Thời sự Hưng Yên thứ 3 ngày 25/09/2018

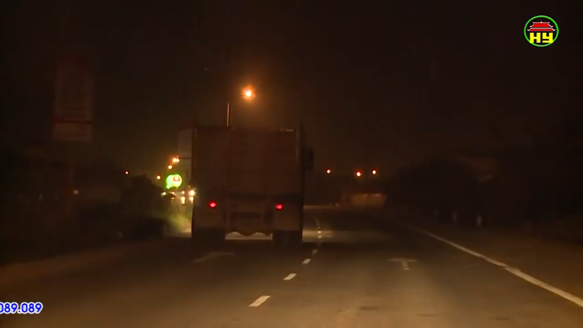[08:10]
gây bụi bẩn, ảnh hưởng đến các phương tiện tham gia giao thông và người dân sống xung quanh.